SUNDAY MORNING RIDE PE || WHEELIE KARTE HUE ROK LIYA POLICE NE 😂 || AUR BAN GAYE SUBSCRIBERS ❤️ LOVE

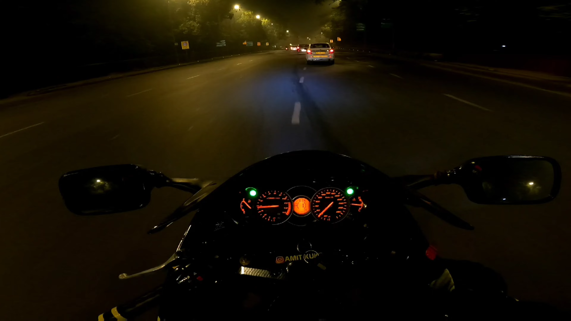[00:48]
इंडिया गेट देख लो कैसा लग रहा है रात को, सुनसान विरान एकदम।
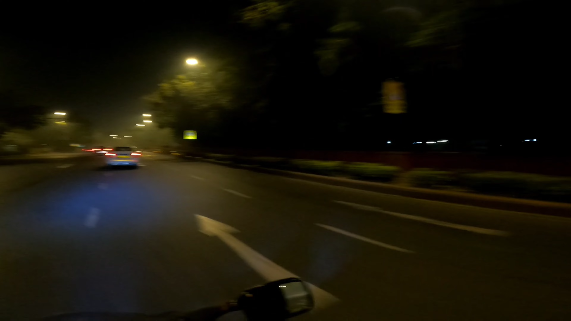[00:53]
रात कैसे कहूँ यार, सुबह के 5:30-6 क्या हो रहा है, 6:20 हो रहे हैं, तो रात कैसे हो गई, बिल्कुल वीरान पड़ा हुआ है, जैसे कोई बंदा ही ना हो।